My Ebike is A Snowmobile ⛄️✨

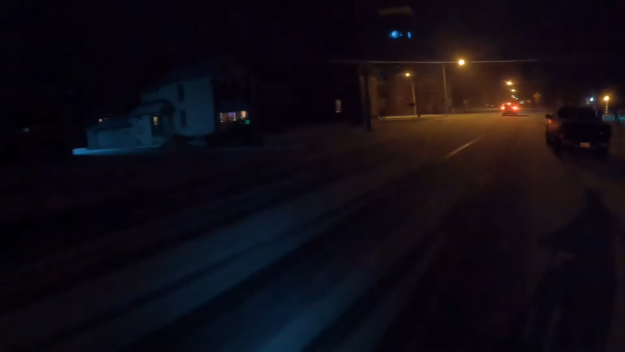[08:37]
damn y'all love this out here just coasting with it right by the bizzang i see you damn look at my town whoville i live in whoville guys literally oh you wanna see somebody from whoville who dat
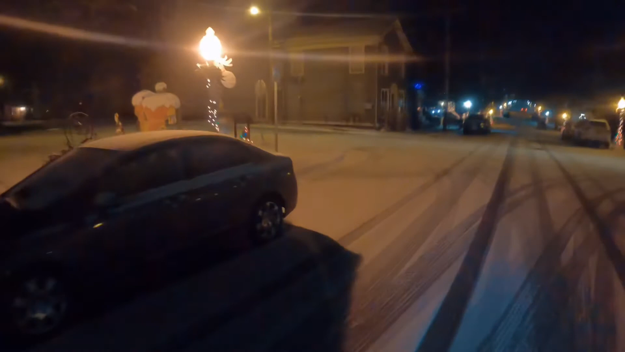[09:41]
man what a beautiful place all up in alright gang gang gang